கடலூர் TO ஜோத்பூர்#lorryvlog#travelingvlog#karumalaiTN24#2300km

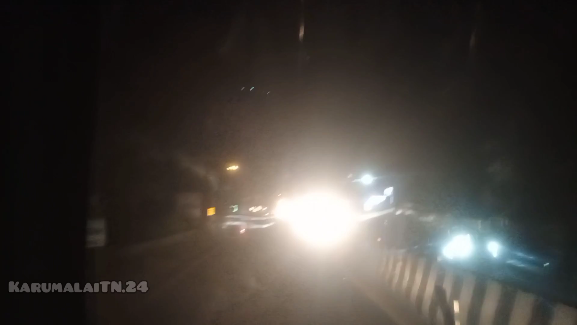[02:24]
கடல்ூர் சிக்ணல் பட்மை வந்துவிட்டுமான் ராய்ட்டிடத்து உடனி அப்படிள்ளே பைபாஸ் அப்படியால் ஹாத்து வடிமாக வே போகியும்
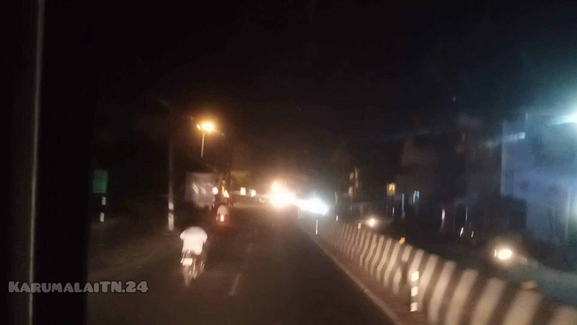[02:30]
இந்த சிக்ணலையில் organsுக்க sarcடுத்தான் சிக்ணல அல்லவா இற்லையாட்டங்கதே அப்படே போயின்டித்தான் ரைட் எடுத்து அப்படே ஓடனே லேவ்ட்டு போலம்
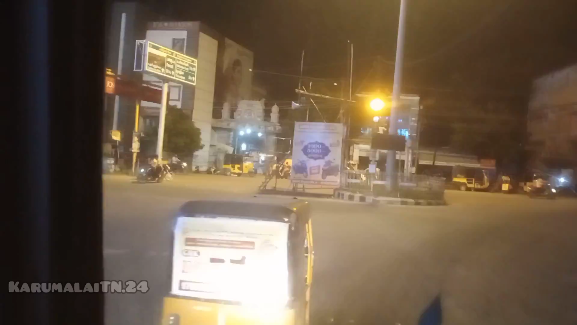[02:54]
ஜியாட்டி ஜ்வலர்ஸ் சமியபோட்டுக்கிறாங்கள் லைட்டிகளான்
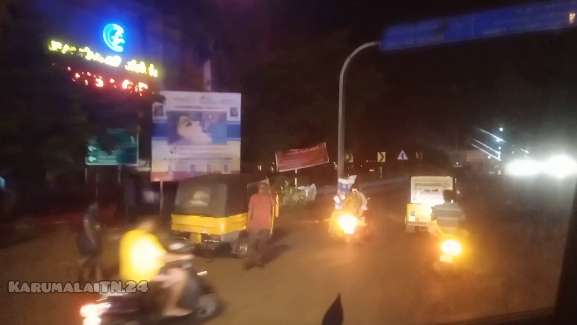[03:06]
வண்டுட்டி சென்னை செல்லும் வாகணங்கள் இடது புரமாக செல்லவும் வால் ஏப்படே ஏட்டு ஏட்டு ஏட்டு ஏட்டு